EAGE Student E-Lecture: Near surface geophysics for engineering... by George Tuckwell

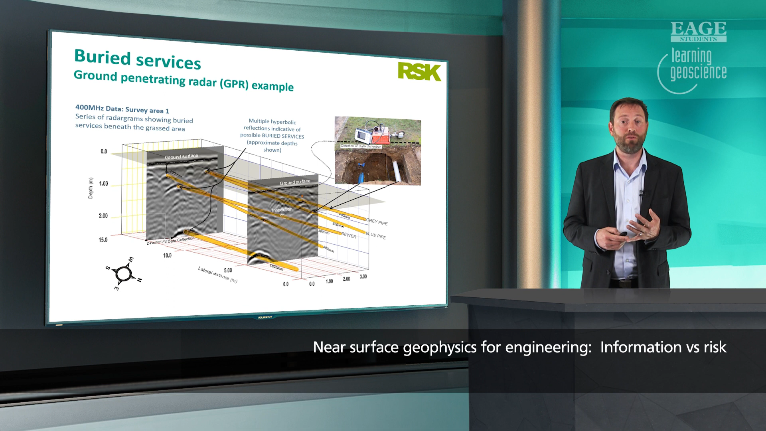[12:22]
And the data we derive from this will be put into CAD drawings and fed to the client so that they can understand where each of the buried surfaces are to connect to if they're developing the site, or to avoid if they've got intrusive works planned where buried cables, buried gas pipes would be a hazard.
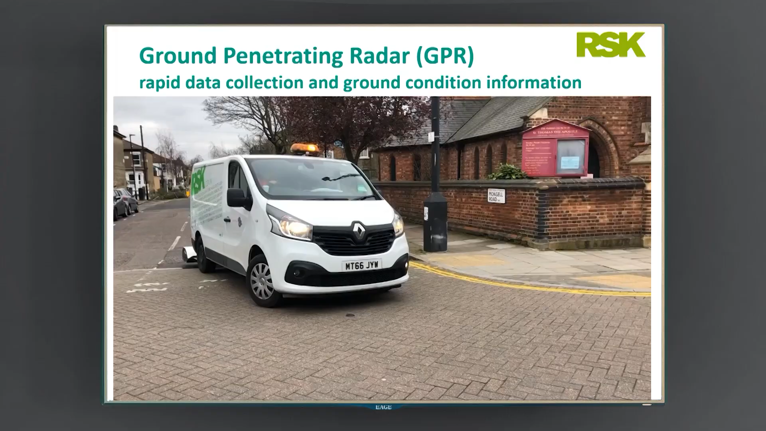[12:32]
Another thing with ground penetrating radar is that it's a very good
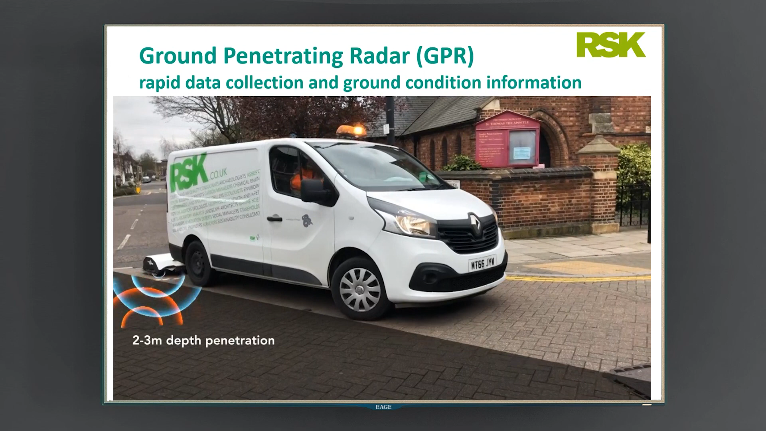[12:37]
example of some of the recent advances in the collection of geophysical data in recent years.
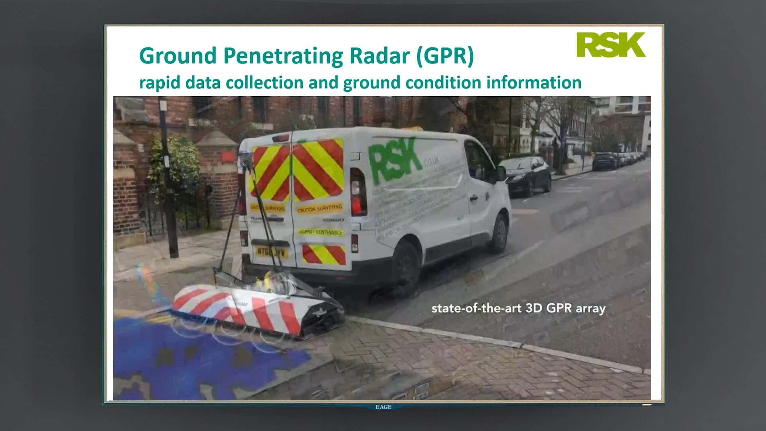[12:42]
The physics of near surface geophysics hasn't changed, but our ability to collect large 3D data sets quite rapidly across a site has changed.
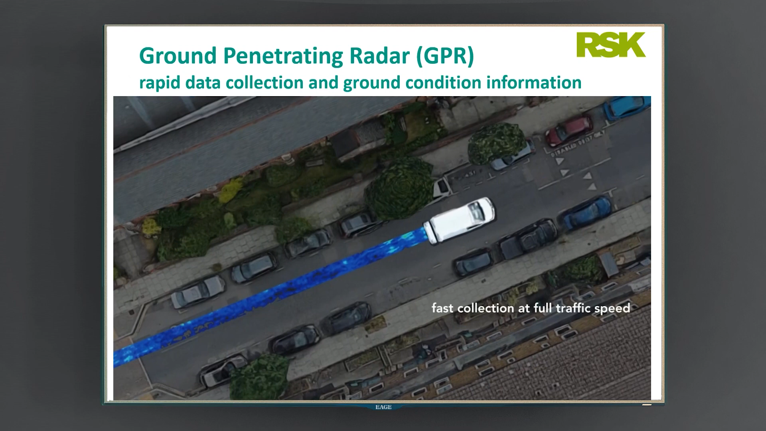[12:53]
And this gives us very rich data sets to collect things like not just buried surfaces,
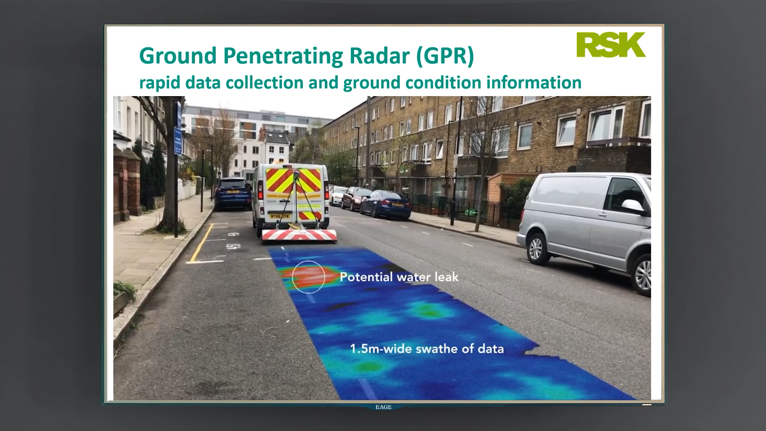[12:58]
but also the locations of ground conditions which are anomalous, for example, potential water leaks.